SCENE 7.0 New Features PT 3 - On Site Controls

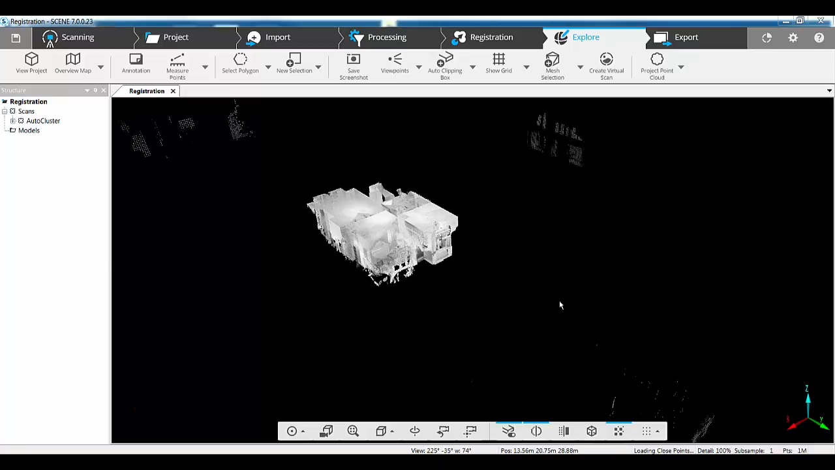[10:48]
So straight away, you can see here, we've got all the scans perfectly located in their correct locations.
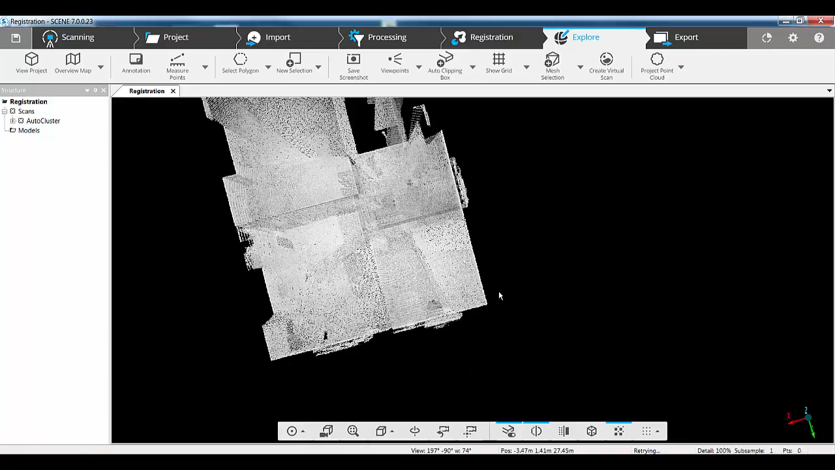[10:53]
If I were to create a quick clipping box around these, just so we can show you what they're looking like in plan.
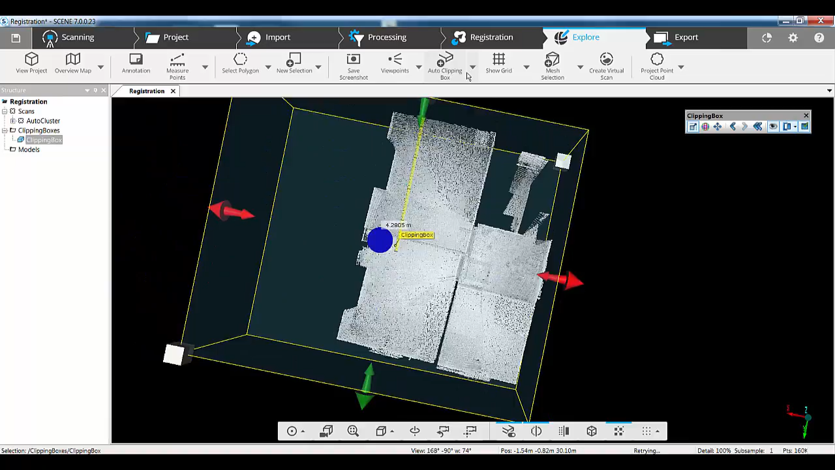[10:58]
Rotate that around, drag that down, drag it through the windows, drag that up, and then we can see the layout of our building.